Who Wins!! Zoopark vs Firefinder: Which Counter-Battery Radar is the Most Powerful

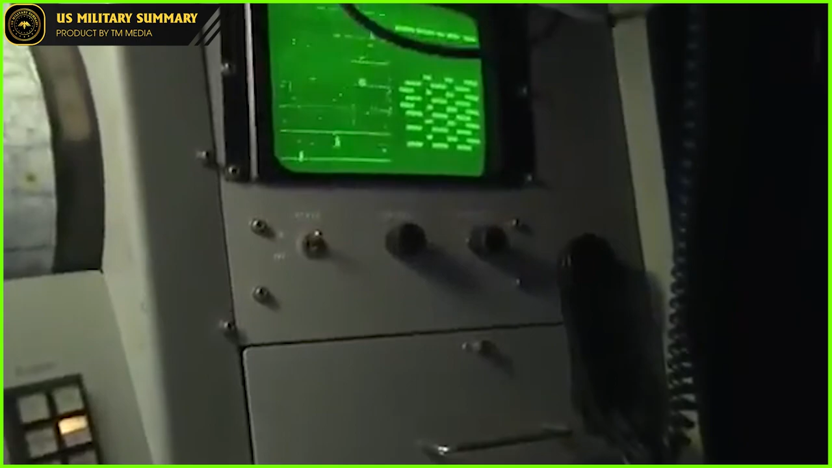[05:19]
Odin reports that the ANTPQ-47 has a larger scanning range than the older system.